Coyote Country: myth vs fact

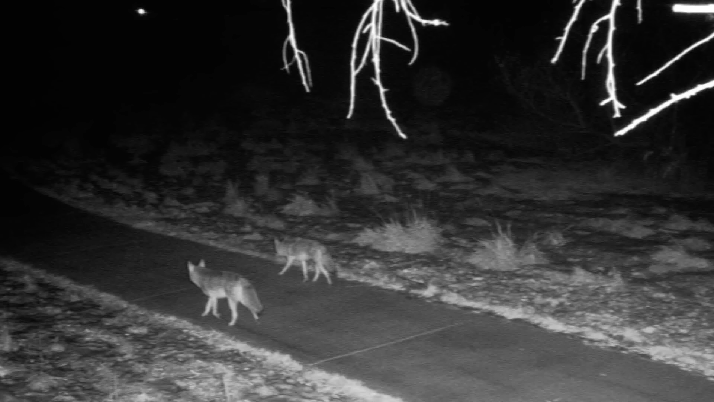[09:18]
But at 4.04 in the morning, this couple can walk down this trail and just enjoy each other's company.